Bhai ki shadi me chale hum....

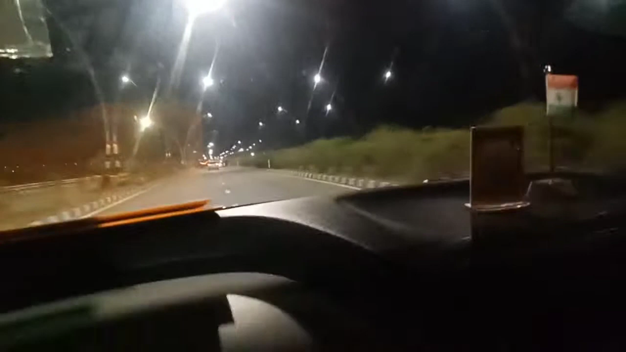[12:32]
लोग पहुंचने वाले हैं अगरा क्रॉस करके डेली जा रहा है और जो यह लाइटे लगी हुई है पोल बहुत ब्यारा लगता है अभी आगे भी जगा निकलादा तो वहां पर में कवर नहीं कर बाया तो मैंने कर लेता हूं करते हैं पोच खें